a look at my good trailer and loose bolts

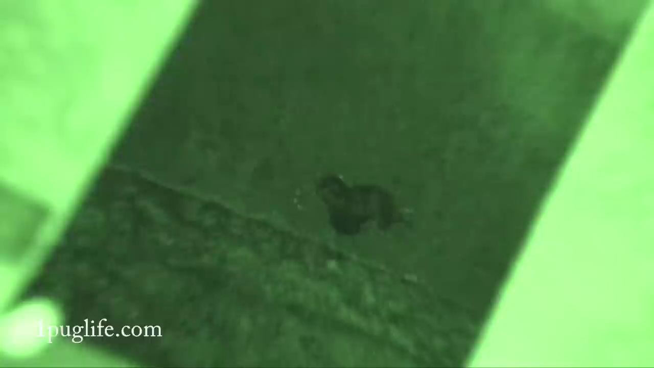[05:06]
he'll get out of there he's freaking gotta put a board down there so he doesn't drown himself